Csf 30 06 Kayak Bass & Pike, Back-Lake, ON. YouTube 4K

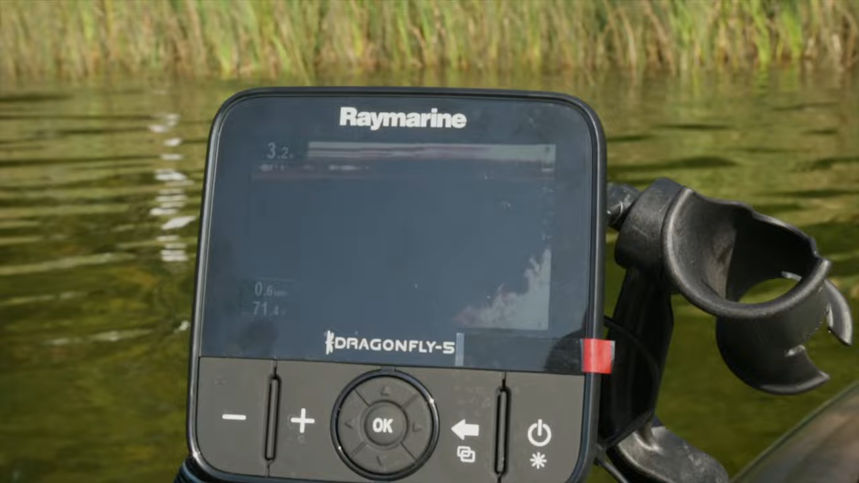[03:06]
So the advantage that I have, I've got my Raymarine right at the front and it's really good because right now I'm in about five feet of water. Because it's early in the day, I'm starting shallow,
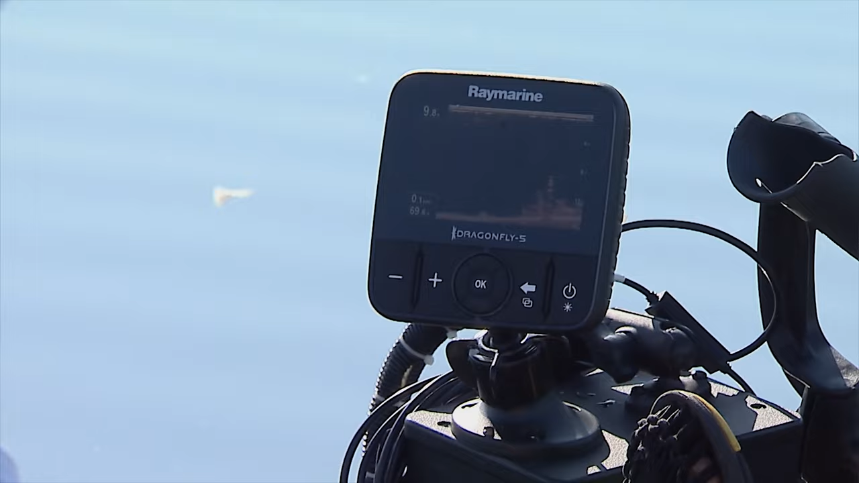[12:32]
And it is very accurate. I usually have it on the down vision so I can see all the details.
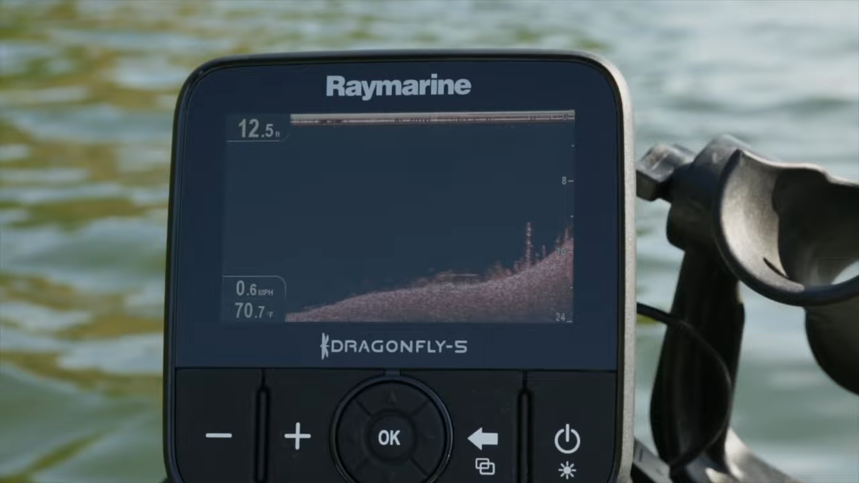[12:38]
On screen: depth 12.5 ft, water 70.7°F
That way I know exactly where I should have the kayak position and how I should be casting to locate those deeper water feeding fish.